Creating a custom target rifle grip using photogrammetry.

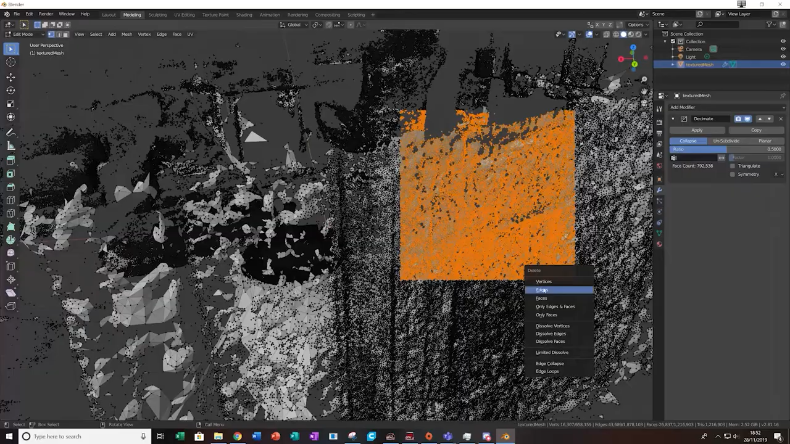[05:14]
You can see parts of my room, the chair I'm sitting on right now, different details which I don't really need.
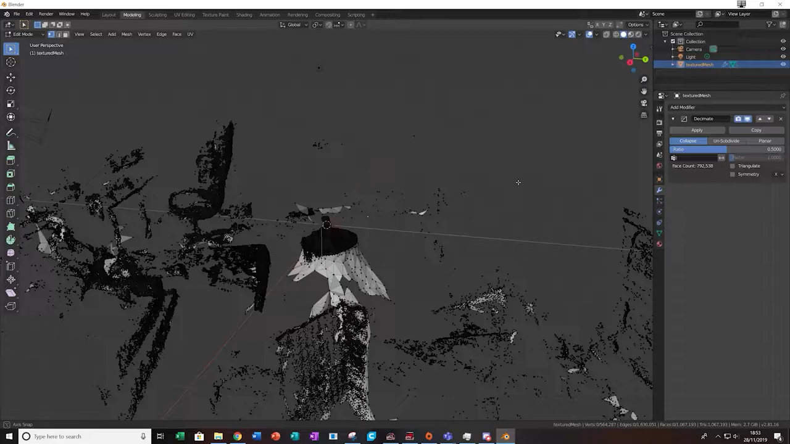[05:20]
So I used the decimator tool to halve the vertices count. I then went through part by part deleting the vertices.
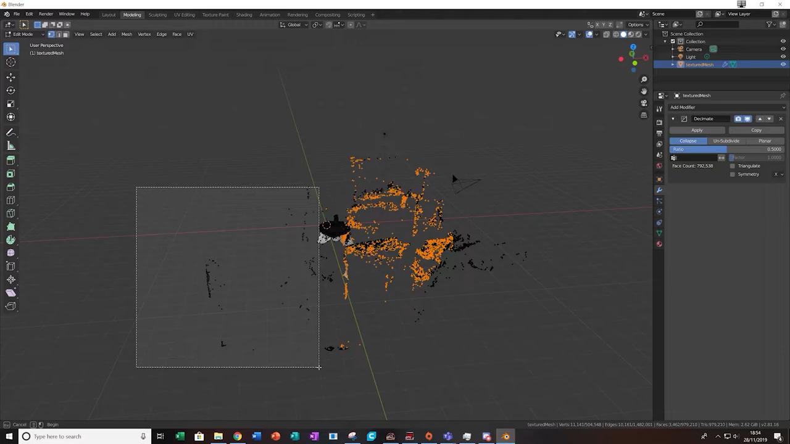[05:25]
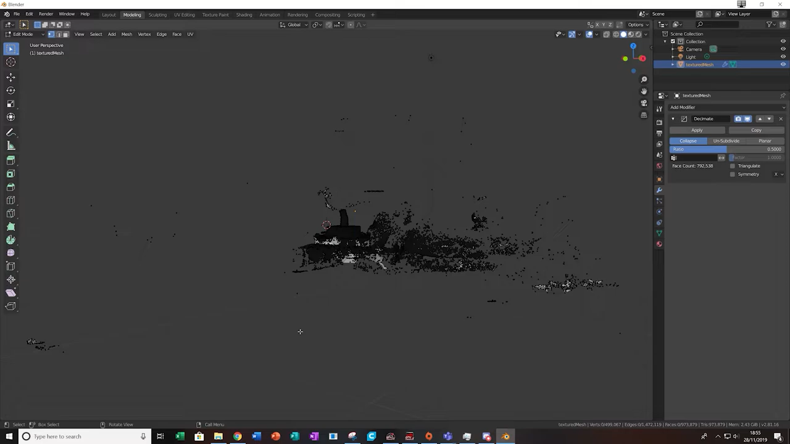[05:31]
Because of the high number of vertices and limitations on my computer, it can only select not all of them from the same location at a time,